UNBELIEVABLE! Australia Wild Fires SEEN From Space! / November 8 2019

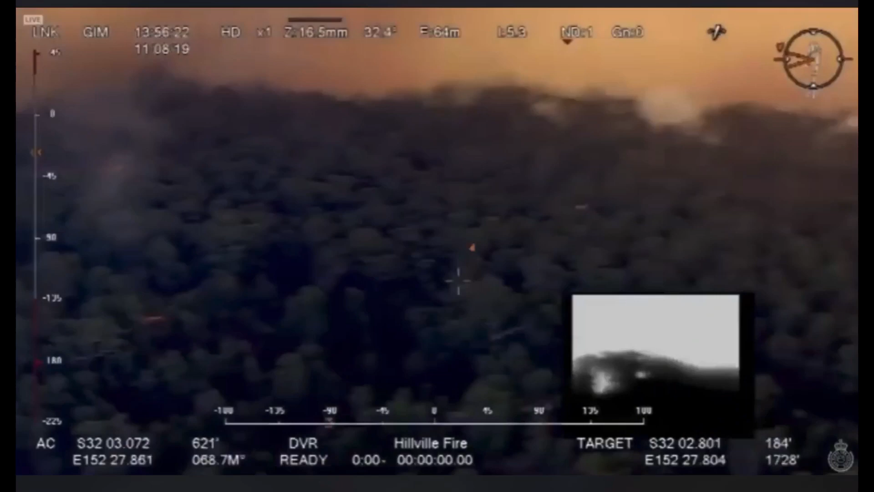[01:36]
But here some helicopter footage showing the flames encroaching on some delicate real estate all across.